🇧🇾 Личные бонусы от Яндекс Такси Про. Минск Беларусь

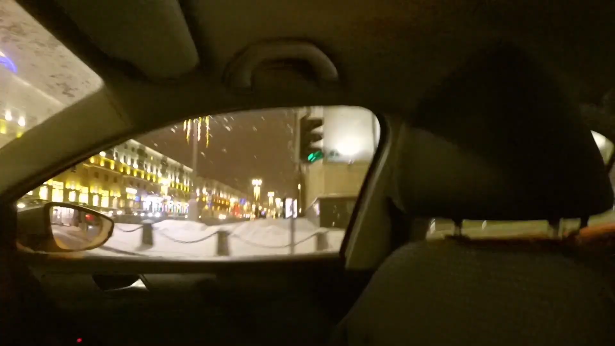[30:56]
Вон там все светится. Ну и здесь тоже местами так.